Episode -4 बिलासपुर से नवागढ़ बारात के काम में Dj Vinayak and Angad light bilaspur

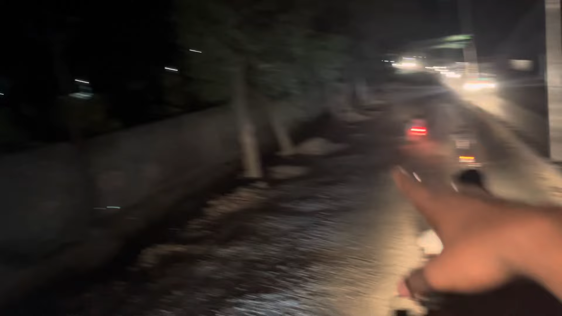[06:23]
तो परात का निकासी हो गया और हम लोग पुरे रास्ते को क्लियर करते हुए जा रहे हैं क्योंकि पीछे हमारे पीछे पुरा भीड लगी हुई है पुरह बराथी पीजे भीड देखो पुरा जाह में
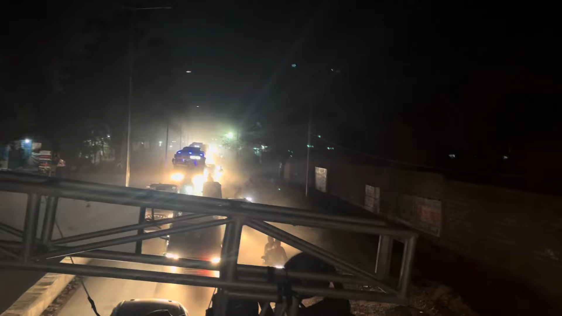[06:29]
पुरा सक्री और हम लोग क्या प्रोटोकॉल जैसा सामने आगे